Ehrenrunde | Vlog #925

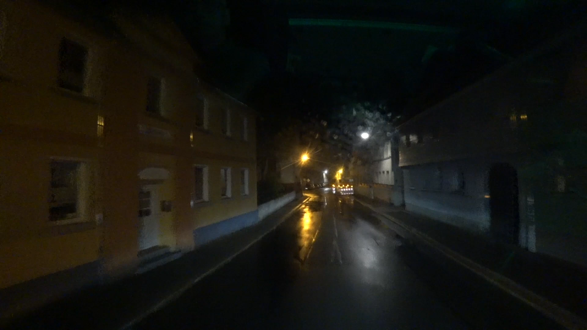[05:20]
So, da sind wir doch gleich im Zentrum.
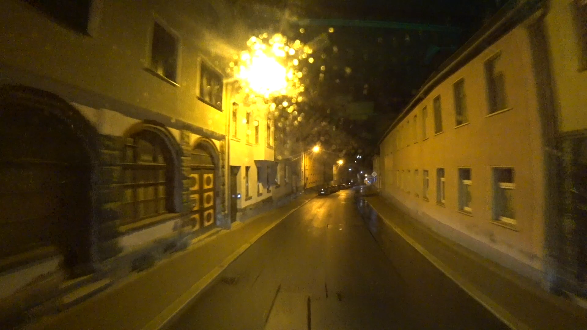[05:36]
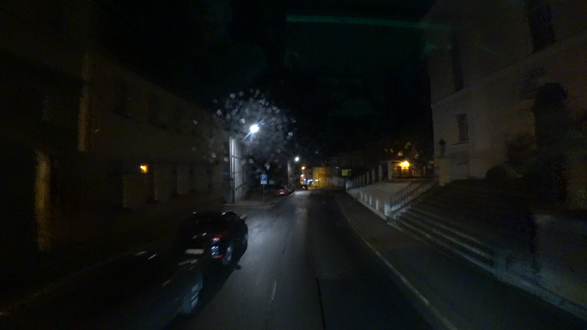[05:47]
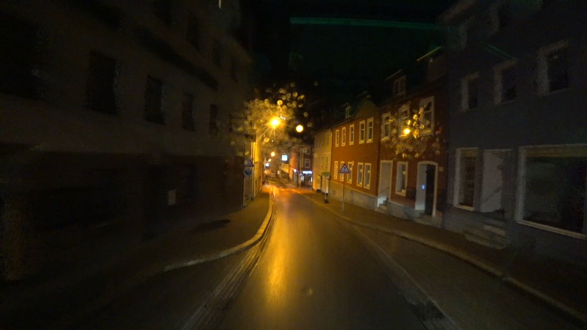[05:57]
Zum Glück ist nicht die Straße gesperrt, wo ich lang muss.
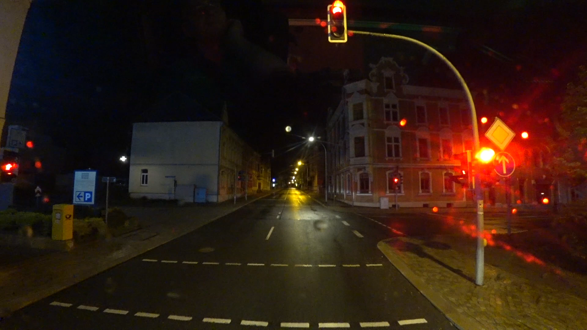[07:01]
Das finde ich übertrieben, dass hier nachts rot ist.